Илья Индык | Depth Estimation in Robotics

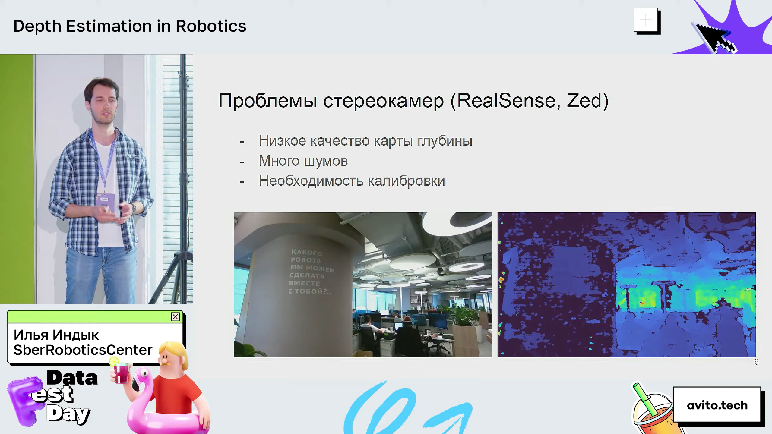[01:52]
Нужно калибровать под каждое конкретное окружение. Вот, допустим, пример кадра, который у нас в офисе снят, с замечательной надписью на колонии. Он вот дает такой результат на RealSense.
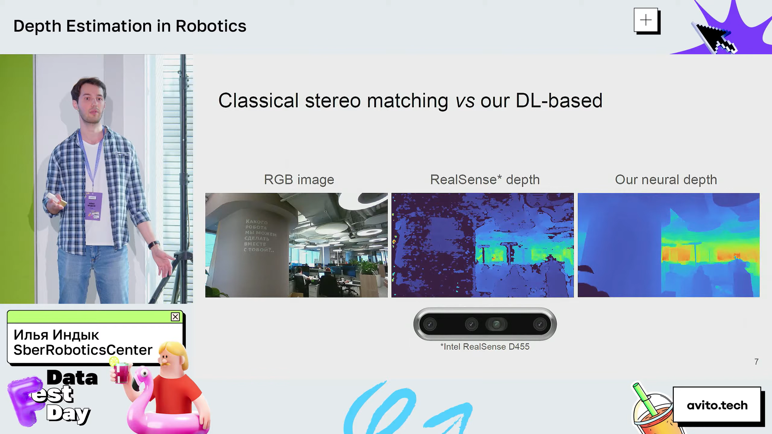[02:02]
Здесь нам на помощь может прийти диплёринг. И наше DL решение дает вот такую классную карту в сравнении с тем, что дает Intel RealSense. Почему вообще мы говорим про требования особые к роботам?
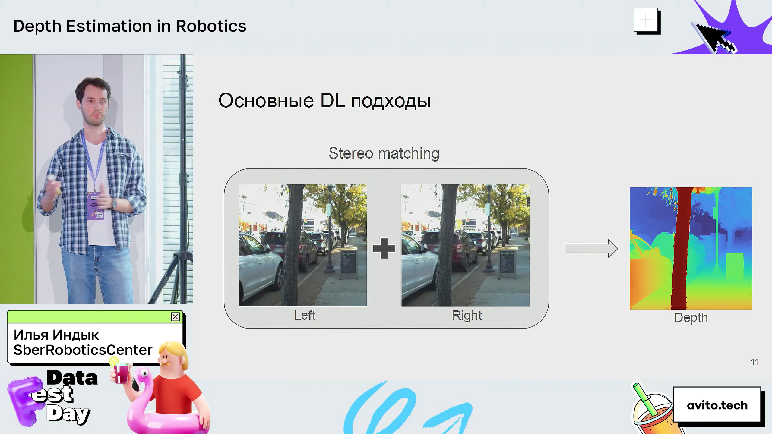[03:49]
Из него получаем с помощью нейросети глубину. Либо есть еще depth completion. Он самый интересный, пожалуй, потому что мы получаем на вход разреженную карту от лидара.
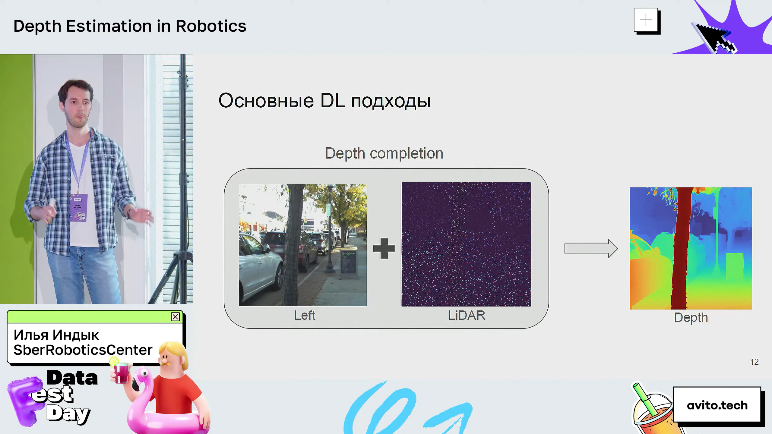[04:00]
И дальше, совмещая с RGB картинкой, мы проводим интерполяцию и дорисовываем по контурам плотную карту глубины, получаем dense. Но есть проблемы у всех этих моделей.
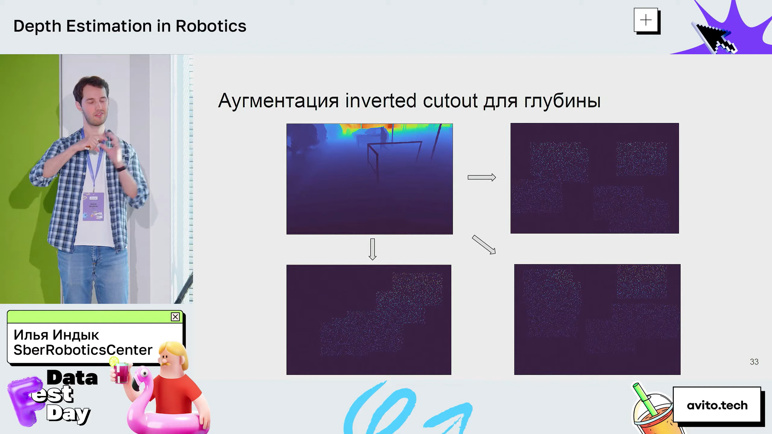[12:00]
Мы сделали вот inverted cutout, то есть мы вырезаем кусочек глубины обратно, мы не из общего вырезаем патчи, а оставляем патчи. И суплируя их случайно, получаем какой-то паттерн лидара, и это получается очень робастная модель к разным паттернам. Вот здесь видно, например, посерединке это из коробки, ванильная модель с вот таким вот узким фовом, левоксовским, вот такой гантелькой.
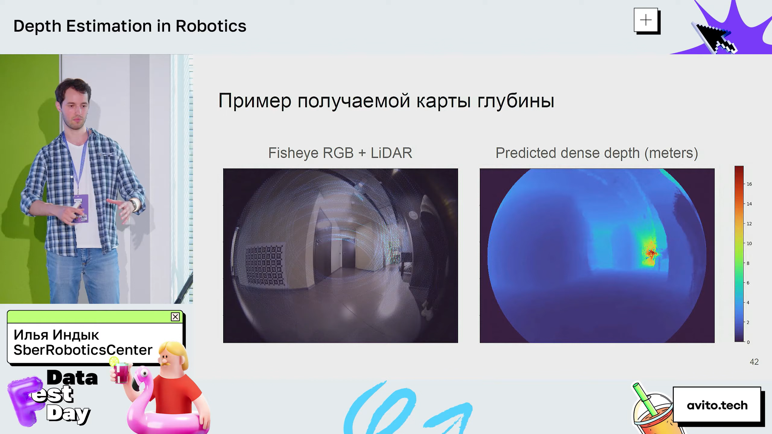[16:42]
Вот коридор уходит туда вдаль. Вроде все здорово, все отлично. Но давайте мы спроецируем это в 3D и переведем, разложим это в Point Cloud, в облако точек. Здесь у нас, к сожалению, технически нет возможности записать видео, поэтому будем смотреть на раскадровку, перемещая немного Point Cloud, поворачивая, посмотрим, как это выглядит.
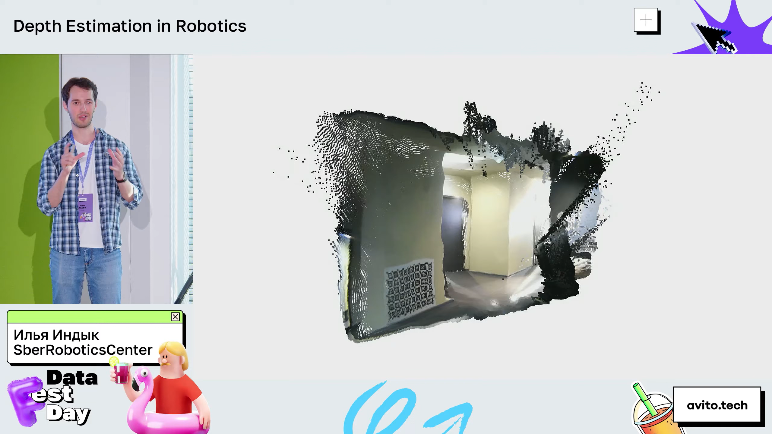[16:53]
Вот это наш коридор из нашей лаборатории. Вот он так выглядит вблизи. Вроде все нормально. Давайте начнем его немножко поворачивать.
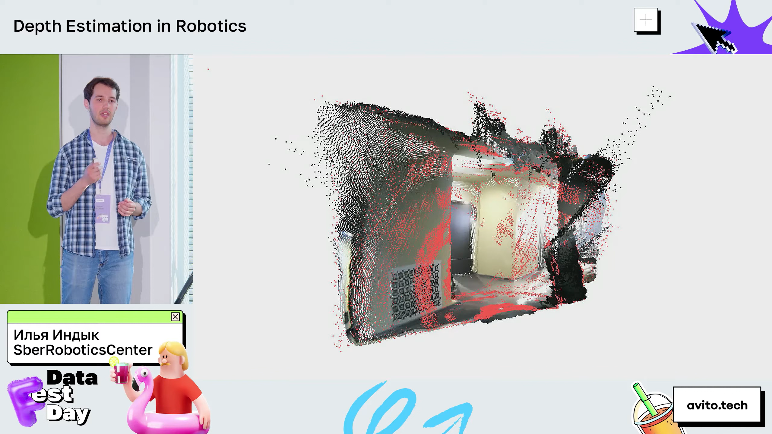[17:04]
Добавим лидарные точки, чтобы смотреть, где лидар у нас есть, а где нет. Где модель интерполирует, работает в режиме только RGB. А где RGB плюс D, то есть у нее 4 канала на вход, она еще и лидар видит. И начнем потихоньку вращать. Вроде нормально, коридор выглядит хорошо. Хорошо. И вот тут видим, что уже начинается область, где лидарных точек нет. На двери дверь начинает вот так выгибаться. То есть она себя очень плохо чувствует в зоне, где лидара нет. Она все еще дает хорошие робастные предсказания, но уже стена неровная.
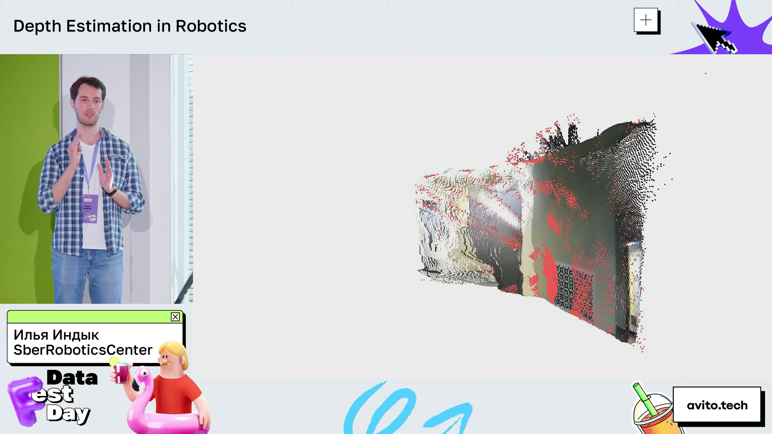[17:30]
Уже мы видим некоторые отклонения. И вот если еще больше повернуть, видно, что дверь вот так вот пошла волнами, потому что там нет лидара. И модель работает вот только в соло-RGB-шная картинка. Это очень сложный режим. Есть отдельные модели, тяжелые и большие, которые только по RGB отрабатывают. Допустим, там какой-нибудь Mary Gold, который работает на диффузиях 8 секунд на кадр, супер медленно. Вот они работают моно.
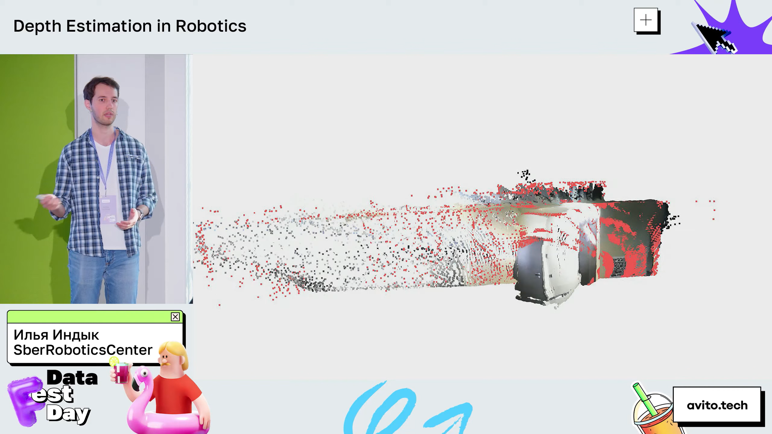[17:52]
А здесь модель должна маленькая, быстро отрабатывать, без лидара предсказывать. Это очень хороший результат. Но тем не менее видно, что вот в зоне, где лидара нет, у нас есть перекрытие, два лидара, и в центре вот такой вот получается овал, и там нету лидарных точек. И вот видно, что начинает ухудшаться качество. С разных посмотреть сторон. Но в то же время, допустим, пол выглядит очень хорошо. Что для нас, наверное, главное для шагающей платформы важно, чтобы был ровный, понятный пол.
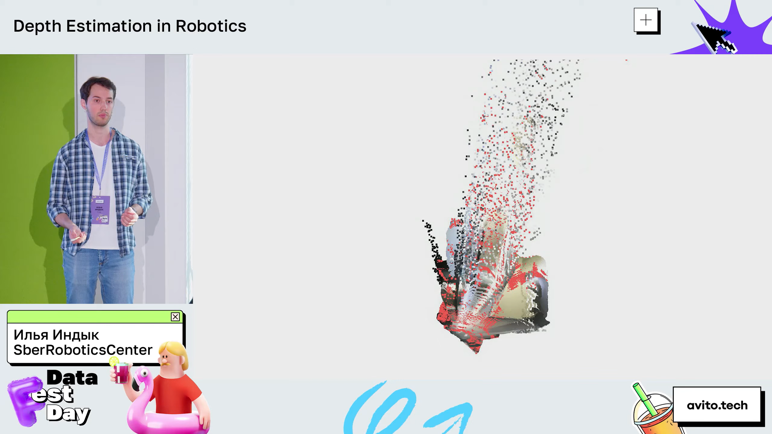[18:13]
Ступеньки, препятствия, какие-то игрушки Lego, трубы и так далее. Если это на заводе какие-то, допустим, уложены кабели и так далее.
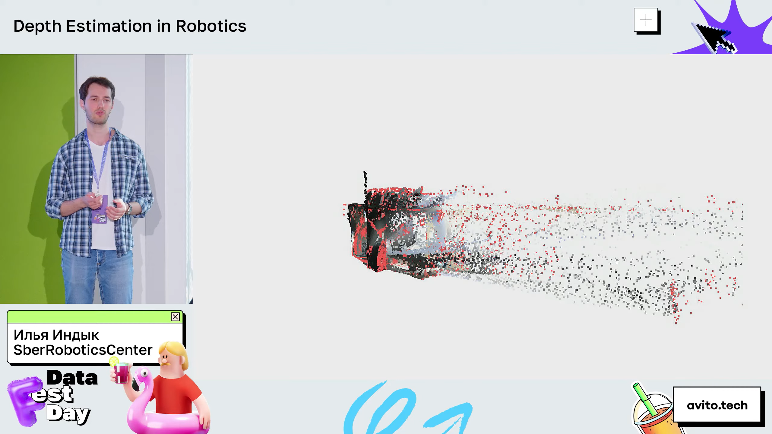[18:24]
Поэтому вот здесь не очень понятно. Снова провернули на полный оборот. Снова возвращаемся. Вблизи можно посмотреть. Вот видно, что дверь тоже выгнулась тут. И вот коридор тоже есть.
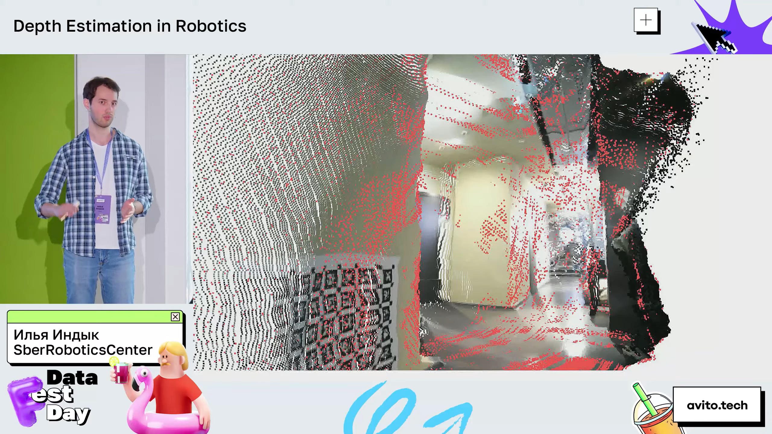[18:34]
Пол ровный, что важно. И вот есть проблемы. То есть здесь вот вид сверху еще можно посмотреть, как выглядят наши коридоры.